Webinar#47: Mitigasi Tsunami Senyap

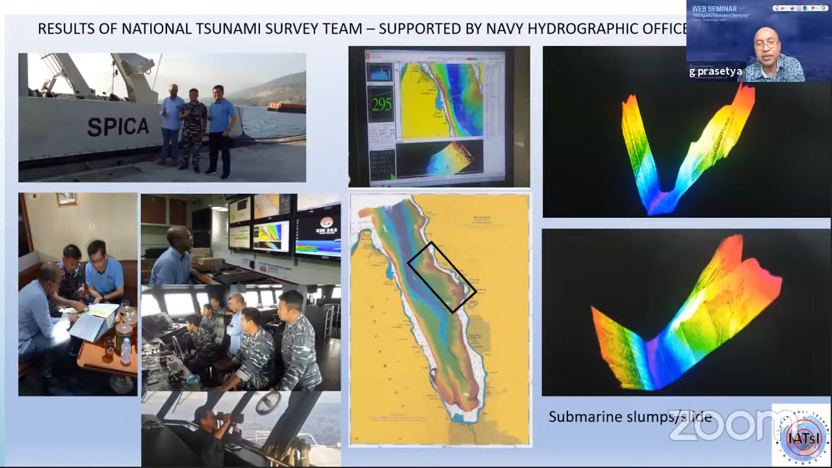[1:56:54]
Jadi ini yang pertama kali kita bisa melakukan determinasi mengenai kita lihat ada beberapa submarine SLAM di situ, kemudian ada kerjasama antara IATSE dan NUS untuk melakukan multi-beam survey, dan ini hasilnya.